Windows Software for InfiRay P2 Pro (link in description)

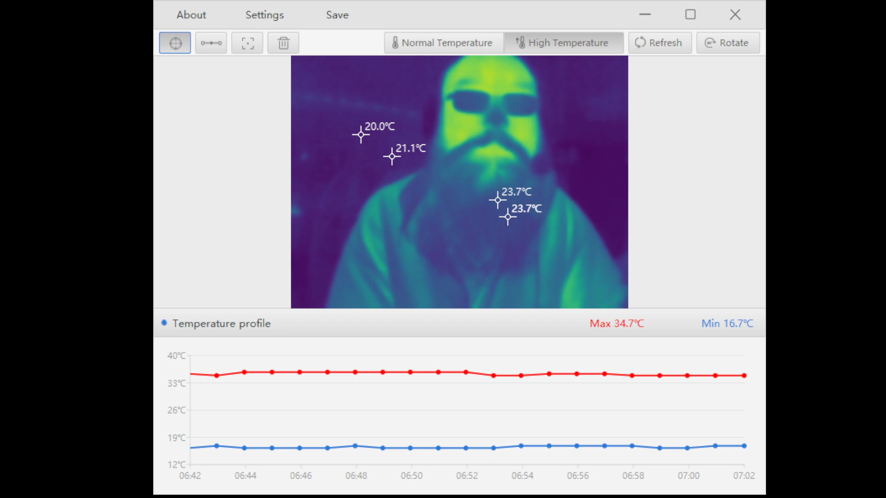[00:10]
On screen: max 34.7°C, min 16.7°C
what's up everybody just let you know if you can get the word out to everybody that's got one of these p2 pros I just found the windows software that works for it it's by a company called top Don if you go to topdon.com
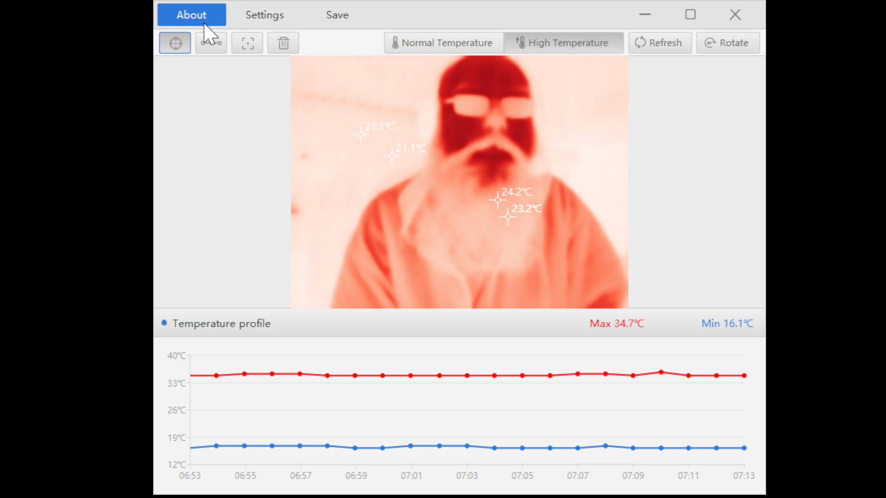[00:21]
On screen: max 34.7°C, min 16.1°C
products and look for the TC001 that is Thomas Charlie 001 their thermal cam just happens to have the exact same specs and don't you know they have Windows software for it because it's the same sensor so here you go everybody spread the word to everybody that's got these we have Windows software if you don't if they haven't figured it out yet here you go let
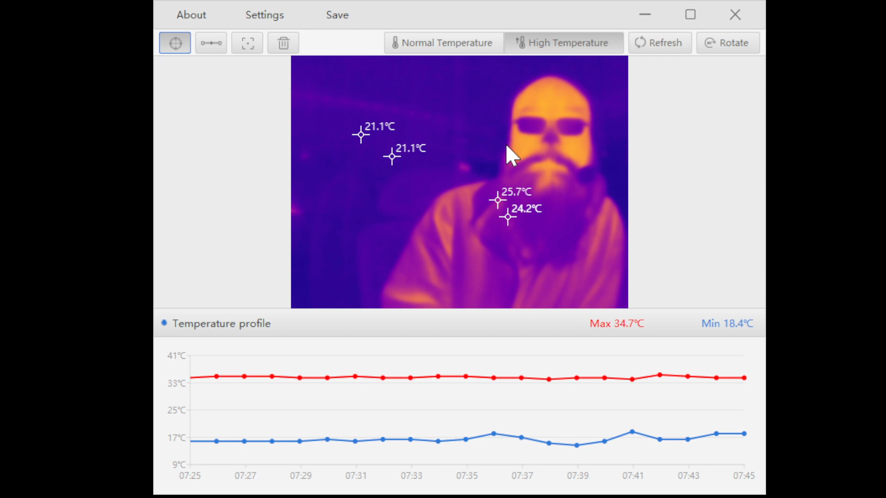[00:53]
On screen: max 34.7°C, min 18.4°C
everybody know topdon.com slash product slash TC001 their version of the camera their Windows software works all right gotta go see you